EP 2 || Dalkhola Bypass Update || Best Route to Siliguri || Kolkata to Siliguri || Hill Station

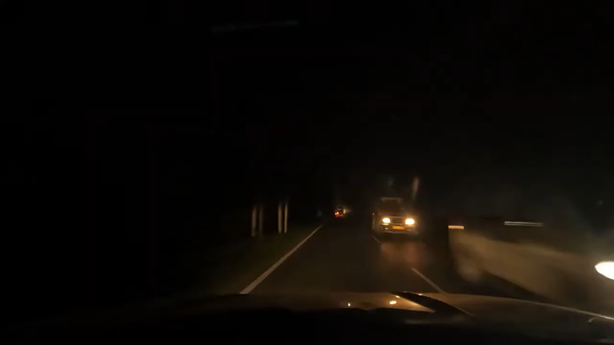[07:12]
It is now 8 pm and we are going into the Sebok Forest. Our destination is 49 km. It should be about 2 hours. In front, there is congestion. There is congestion. Today, we are cutting the congestion. You will not understand what you are doing at night. We have started climbing the hill.
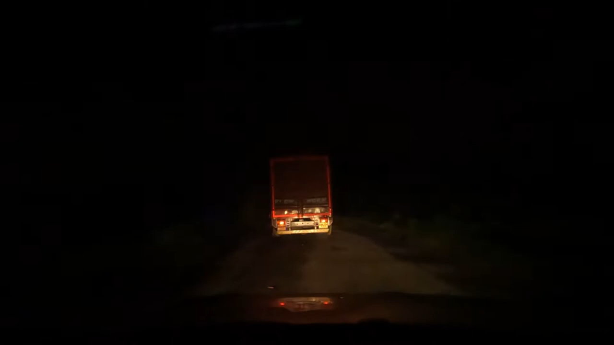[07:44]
It is still 40 km. It will be about 1 hour or 20 minutes. It will be about 10 minutes. It will be about 10 minutes. The road is not so good.